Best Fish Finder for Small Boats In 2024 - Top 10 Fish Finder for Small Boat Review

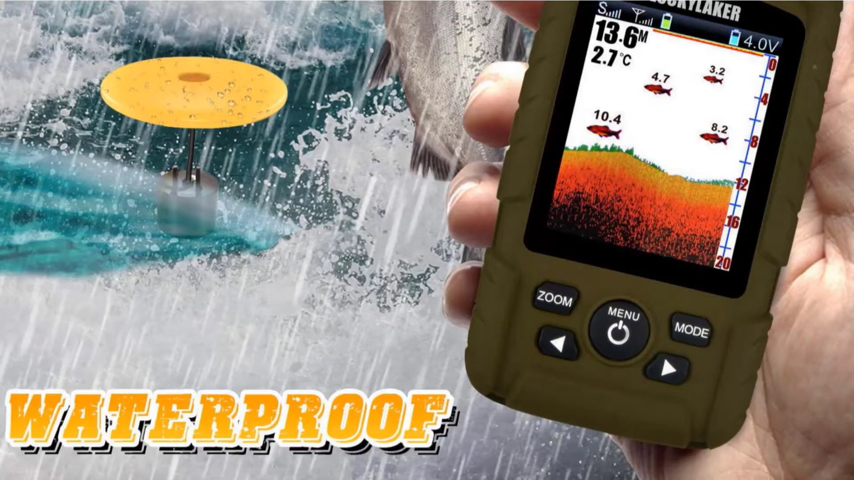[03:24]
On screen: water 2.7°C
We love that this fish finder can be used wired or wireless.
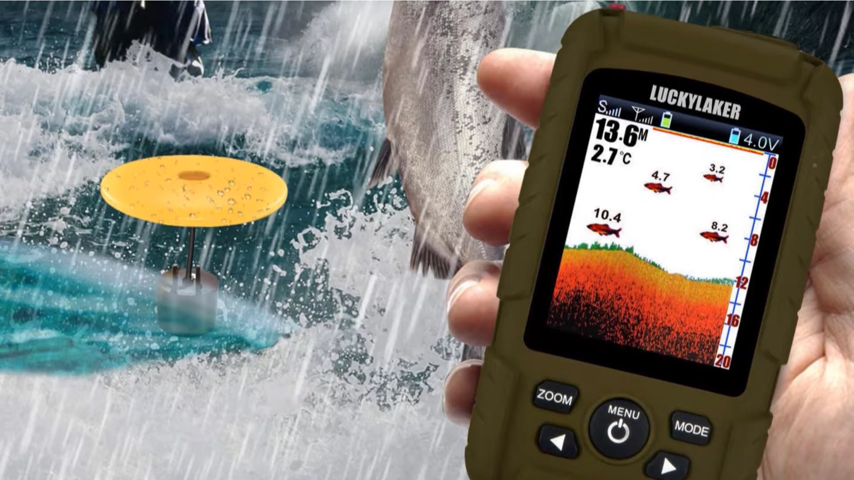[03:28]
On screen: water 2.7°C
It is compact and easy to carry. The device is extremely accurate and can precisely measure the depth and find fish,
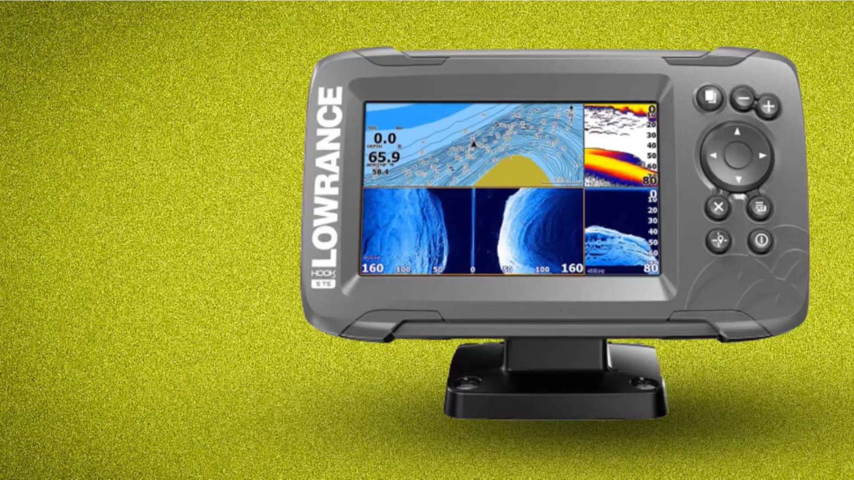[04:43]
You can easily install the transducer inside the hull or on the transom or trolling motor. It is a great fish finder for small boats with compact space on the console.
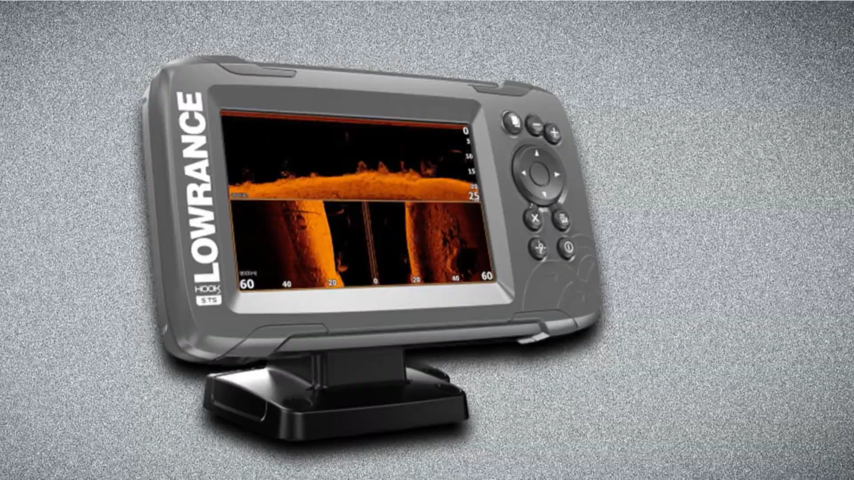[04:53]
It is pretty accurate and precise and provides interesting data that you can mark on waypoint maps. The GPS enables you to navigate as well as follow trails.
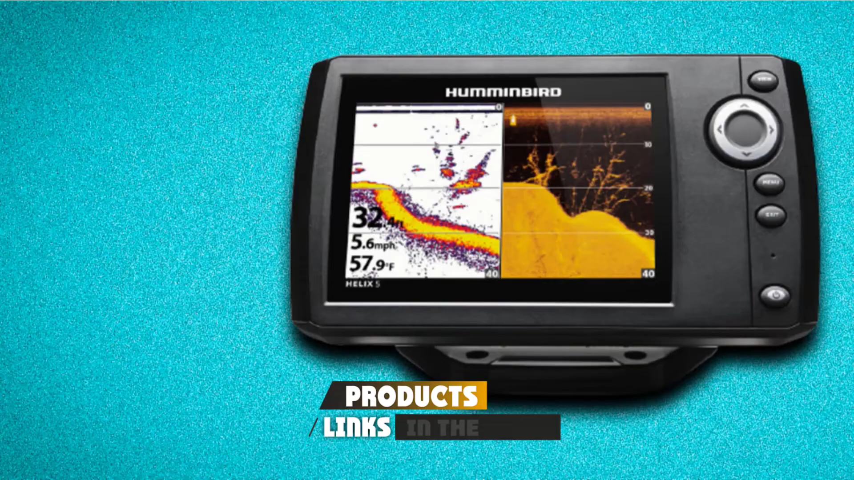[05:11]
On screen: water 57.9°F, speed 5.6 mph
This fish finder is rather high-tech and comes with built-in maps by Anima.
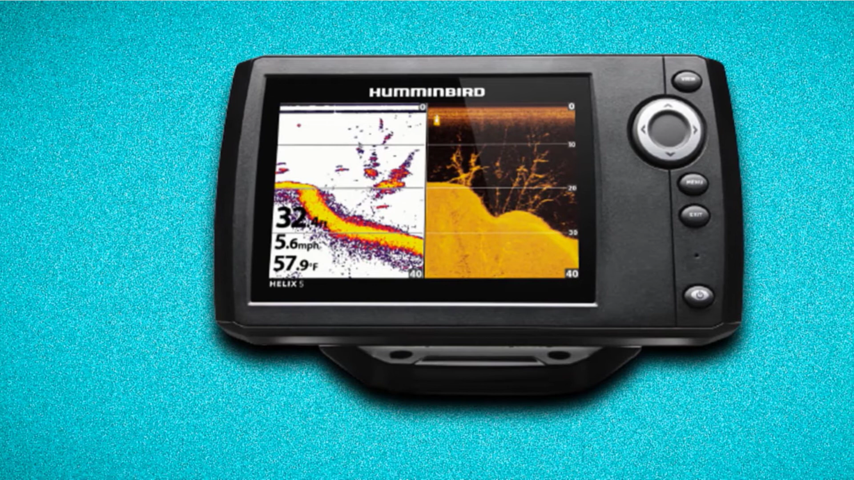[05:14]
On screen: water 57.9°F, speed 5.6 mph
It has a WVGA color display that is about 5 inches, making it ideal for small boats and kayaks.
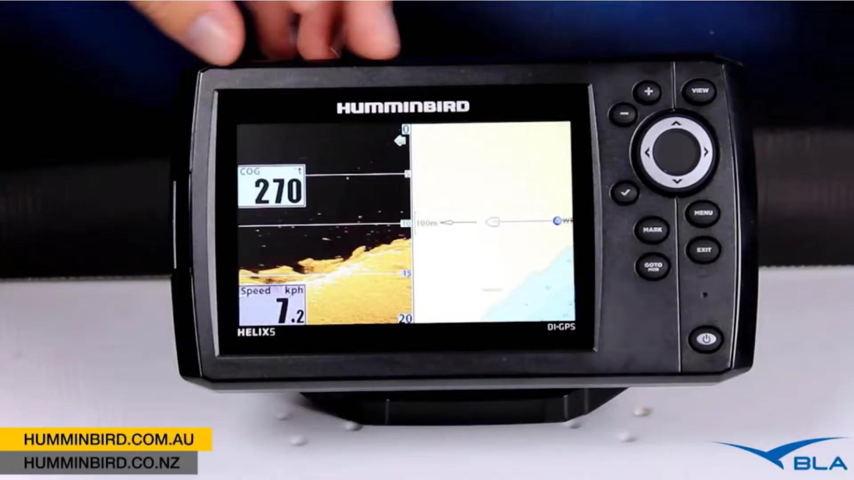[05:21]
On screen: speed 7.2 km/h
The images are displayed in high definition so you can make out every inch of the contour.
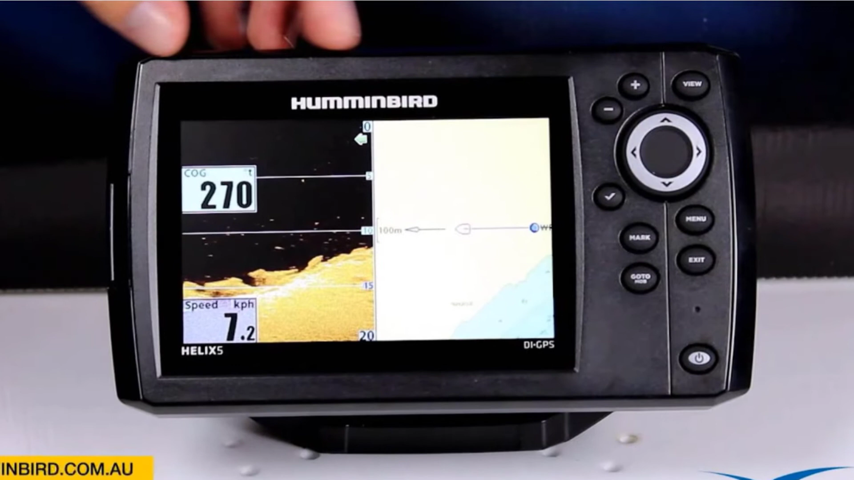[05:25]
On screen: speed 7.2 km/h
We feel that this is an excellent pond fish finder as its side
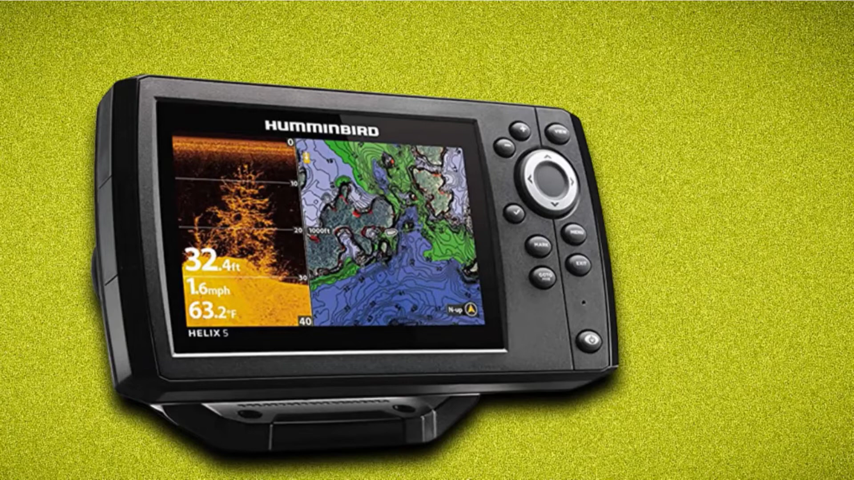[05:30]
On screen: depth 32.4 ft, water 63.2°F, speed 1.6 mph
imaging ability allows you to see clearly on either side of the boat and under the boat to find hidden fish arches. The chirp sonar ensures that it shows you the fish that the 2D sonar misses out on.
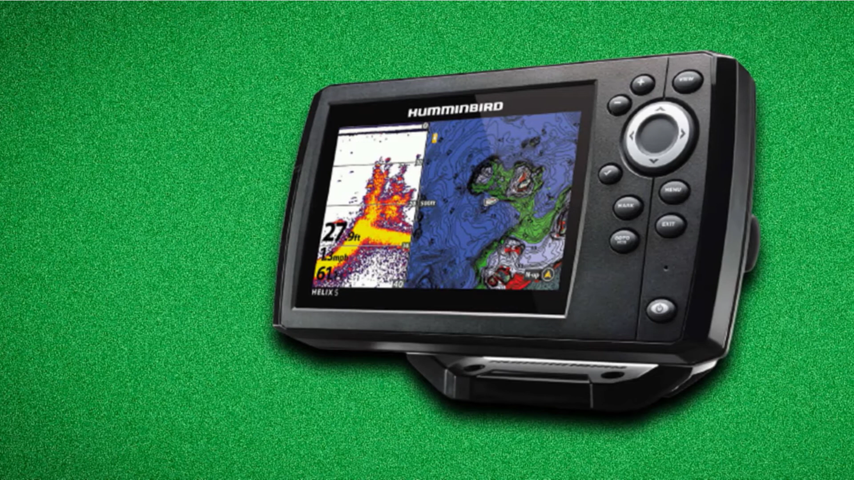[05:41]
We love the two display modes as they gave us complete control over the level of details we wanted to see on the images.
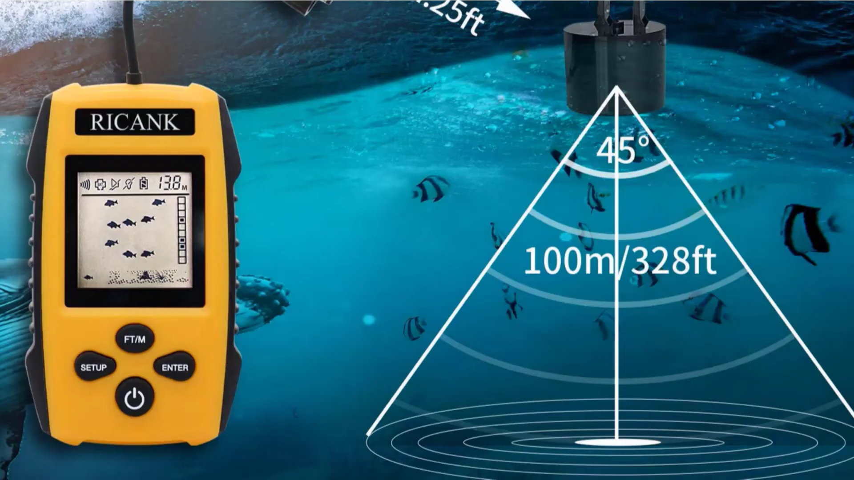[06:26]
Finally, the number 10 position is dominated by Rickink Portable Fish Finder. This fish finder is portable and comes with a display unit and transducer.
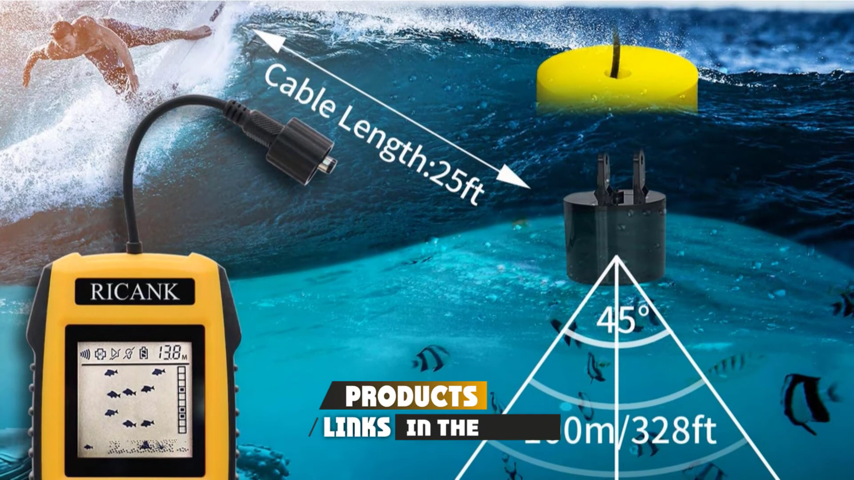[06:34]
It can easily detect the depth of the water, location of the fish, size of the fish, bottom landscape, and the surrounding vegetation.
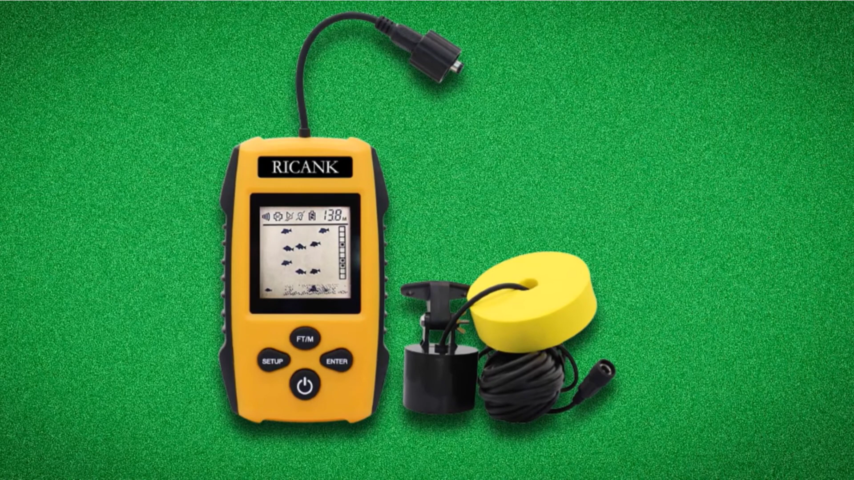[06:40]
While the display unit is black and white, it displays images clearly and precisely. The transducer comes with a 25-foot cable and once it reaches maximum depth,
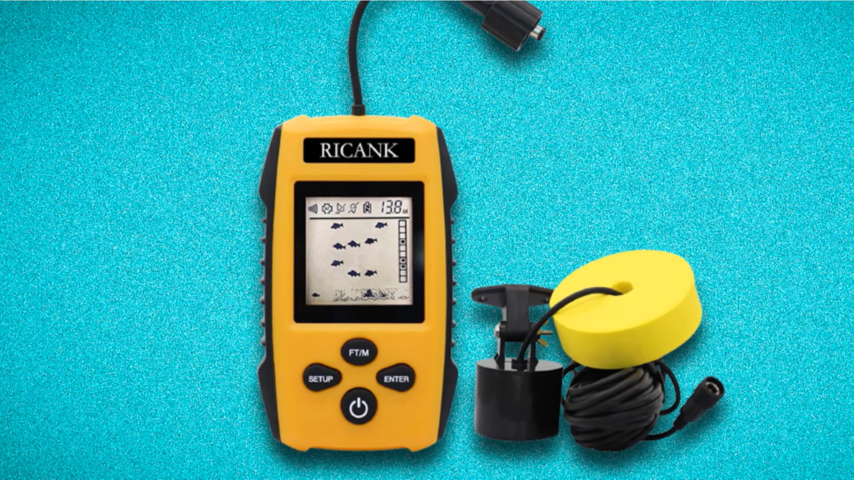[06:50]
it detects the fish and bottom landscape from 3 feet to 328 feet.